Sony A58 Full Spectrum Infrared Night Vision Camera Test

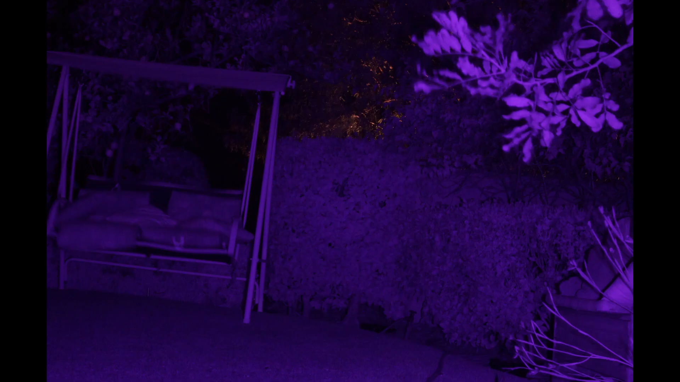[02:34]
And with this camera, it has an automatic mode for whenever I photograph in the dark, it opens up the iris longer, which then allows in more light, to be able to photograph in the dark.
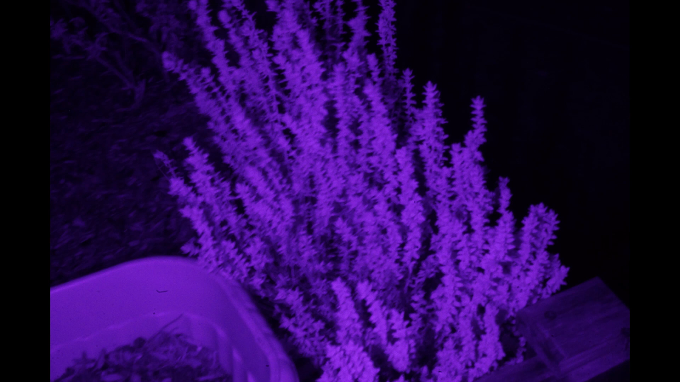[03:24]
Photographs come out very nice in the dark, especially if you're using the infrared flashlights. And it works from using it from long distances or close-ups.
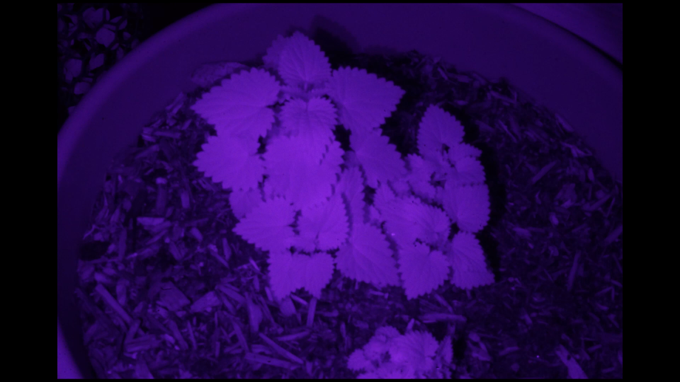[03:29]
Everything in the photos look very interesting and a little bit eerie,